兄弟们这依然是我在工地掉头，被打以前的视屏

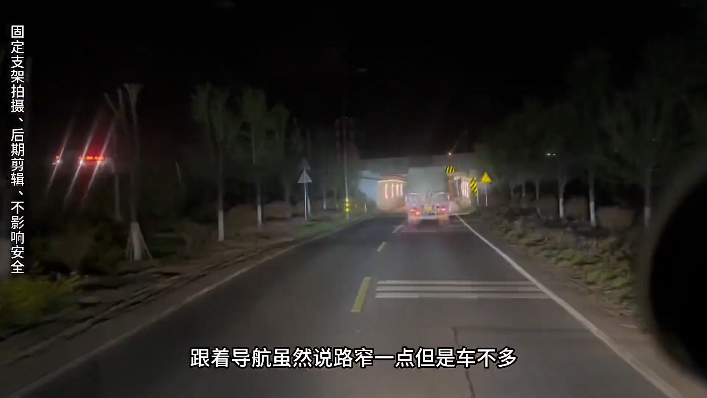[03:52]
虽然说路窄点但是车不多要不咱就进入了飞董境内一个人荒荒一舔了也不知道在茅莉莎饿了又停下来了
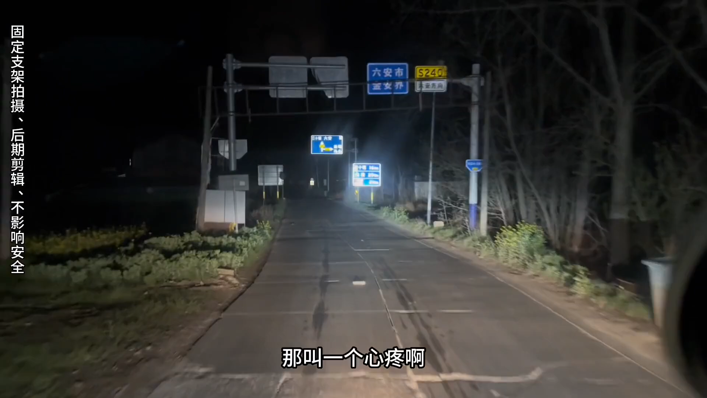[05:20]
啊就这样下了高速咱又走了一段小路直奔二三起升道这个时间段了路上车也是很少的这不咱就来到了卸货位置